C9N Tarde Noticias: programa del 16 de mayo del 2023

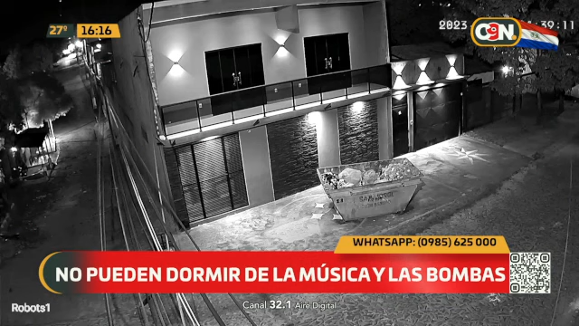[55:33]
Ahí está, bueno, el loguito nomás le cubre, pero ahí está, 4 de la mañana, 39. ¿Sabes lo que bomba, 4 de la mañana, cerca de tu casa, al lado de tu casa? Sí, porque se ve el destello ahí. Sí. Y el gallo ahí ya está despertándose. Sí, porque yo escucho gallo de fondo, sí. Hasta ahora la música no escucho. El capuiti y la 12 por 1. ¿Qué será que pasó?